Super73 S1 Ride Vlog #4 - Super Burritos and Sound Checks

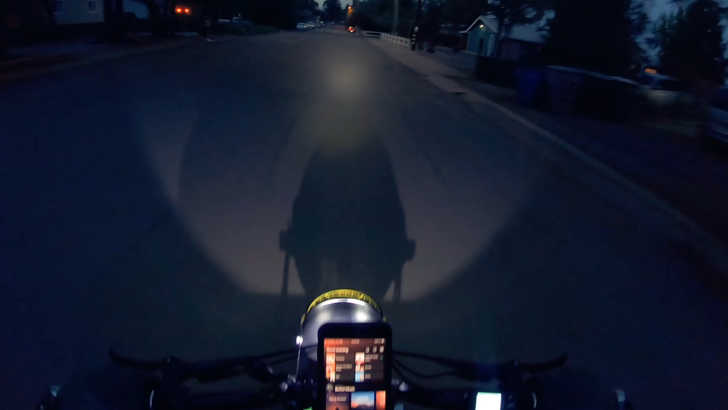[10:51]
I'm gonna take a nice, somewhat back roads route back home. These lights are looking pretty good. Let's see if they stay in place.
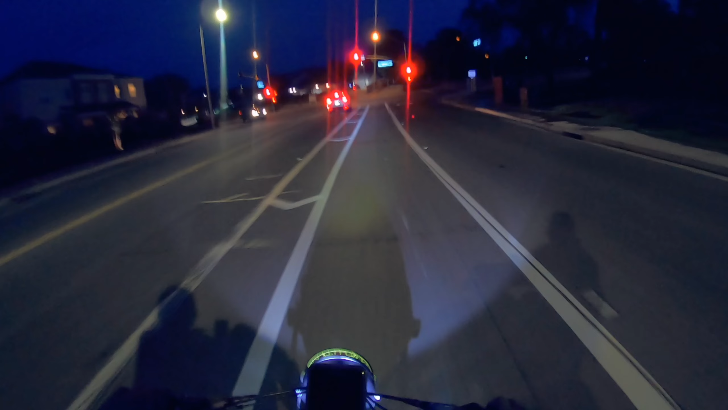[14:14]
In front of me. At least I know I'm definitely visible.